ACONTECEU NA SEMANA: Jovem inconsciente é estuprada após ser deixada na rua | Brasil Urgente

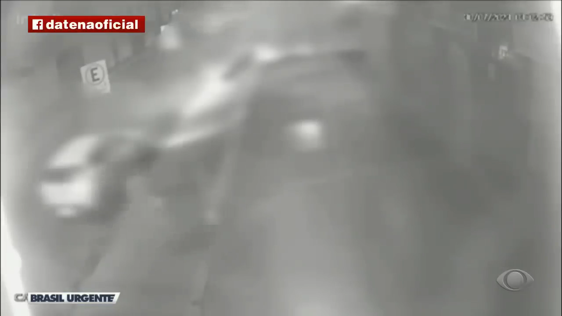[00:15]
Câmeras de segurança registram a chegada do carro do motorista por aplicativo às três horas da manhã.
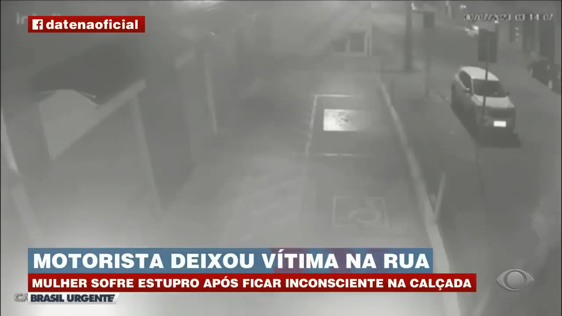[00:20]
Dentro está a jovem de 22 anos. O motorista desce e toca a campainha da casa da moça repetidamente. Só que ninguém atende. Sob forte efeito de álcool, a moça não consegue sair sozinha do carro. Então, com a ajuda de um rapaz que passava pelo local, o motorista coloca a jovem sentada na calçada, encostada em um poste. O motorista por aplicativo aguarda por dez minutos.